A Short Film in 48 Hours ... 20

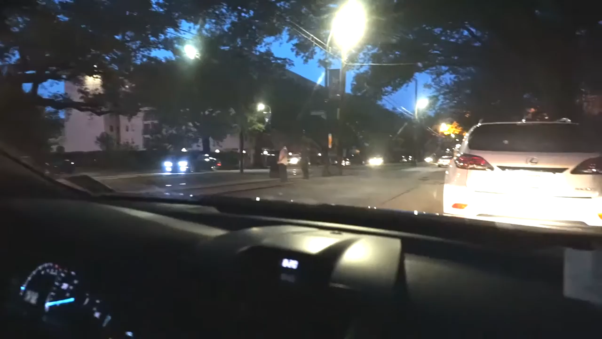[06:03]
Let's see, let's zoom in. Yeah, there they are chilling right there waiting for the streetcar to come.